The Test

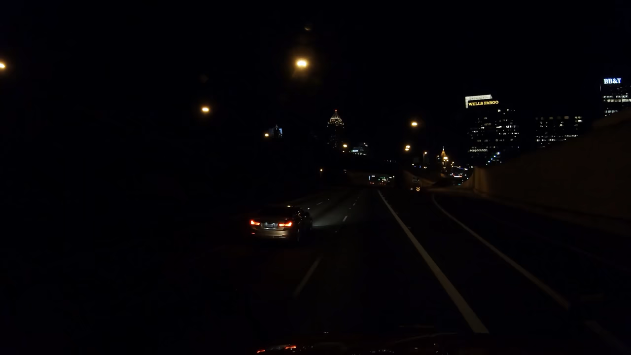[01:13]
shit, I'm in town. In 1.5 miles, slight left on I-75. Where the fuck is my exit? Where the fuck is my exit? 249C. 249C. Ooh, ooh, that's looking bad. Okay, ooh, ooh, ooh. World Congress Center. 1.5 miles? Gee, Christ. Okay.
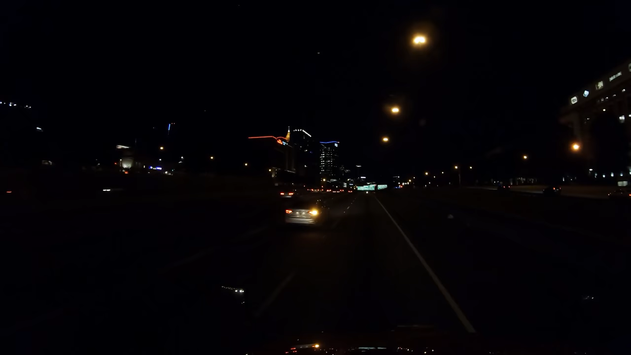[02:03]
Ah, it's a Cartoon Network building. That's where Tom worked. Different Tom. Not the one that this one is named after. There's a different Tom. Oh, I never told you that, did I? That I actually named Tom after somebody? What? Who would do that? 1.5 mile, slight left on I-75 take, exit 249C. Yes! William Street. Yes!
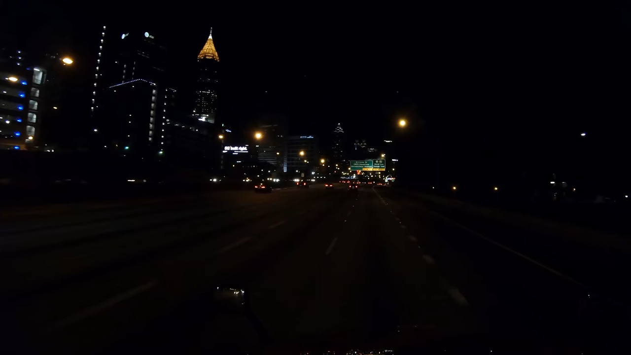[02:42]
We are down, downtown. Downtown. 1/4 mile, slight left on I-75 take, exit 249C, William Street, World Congress Center. Uh-huh. Aquarium. Uh-huh. 930 feet and up. And then take a right. And then stay on that road and then take another right. 900 feet, take, exit 249C, William Street, World Congress Center. You got it. I'm downtown.
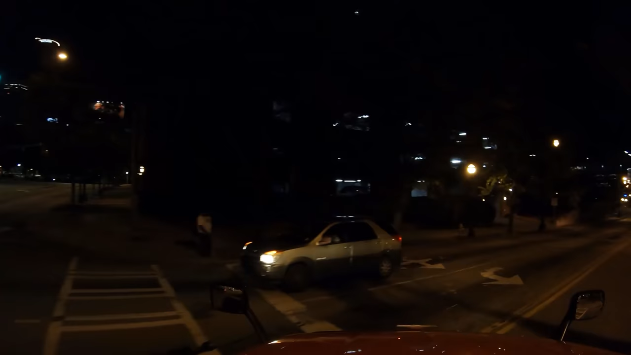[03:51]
This is not, Tom did not give me this direction. He did not say go this way. Only reason I know to go this way is because I did the research.
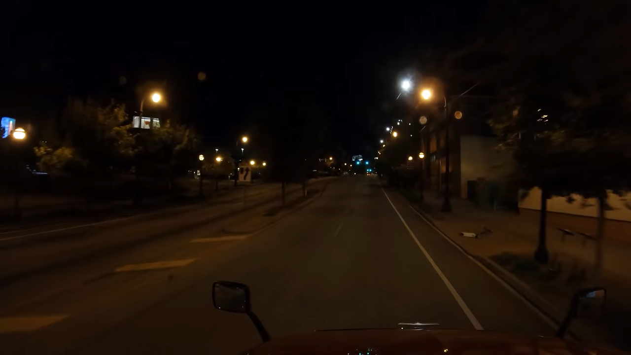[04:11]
Tom was like, oh, you're gonna take a right in like 1/2 mile. He didn't say take another right off of the exit, did he? I do not recall that. In 1/2 mile, turn right on Gray Street. Oh, I'm working on it. Oh, I gotta go past all this. I didn't expect hills. I don't know what I expected.
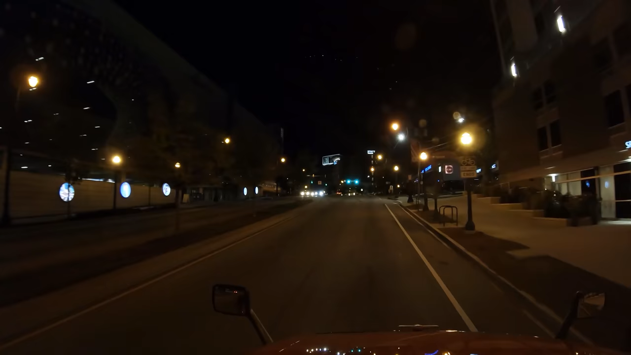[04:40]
Train tracks, which again, had I not done my research, would not know was a marker.
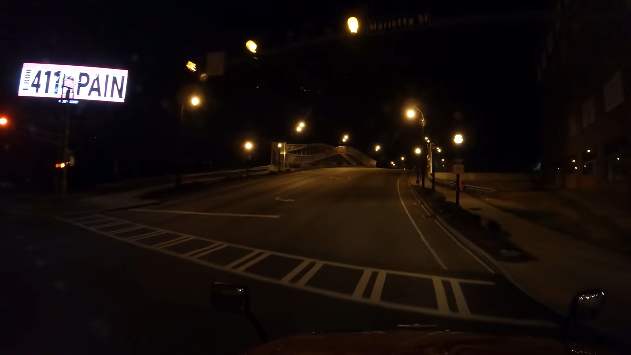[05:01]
In 1/4 mile, turn right on Gray Street and then approaching the destination on the left side in 570 feet.